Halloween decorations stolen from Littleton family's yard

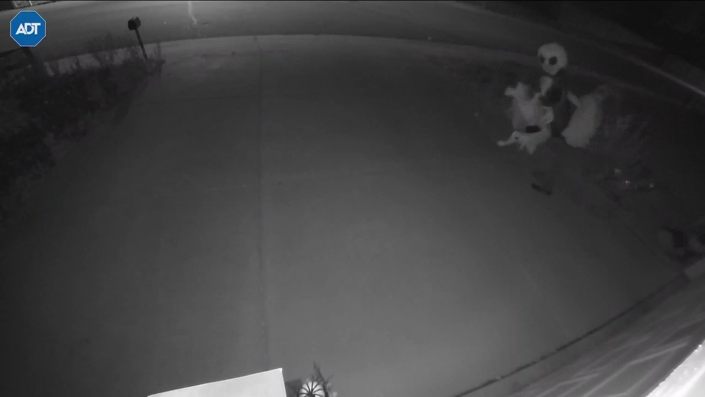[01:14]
Mom had a camera, and it captured the thief stealing the bulk of the decorations around 6 Monday morning.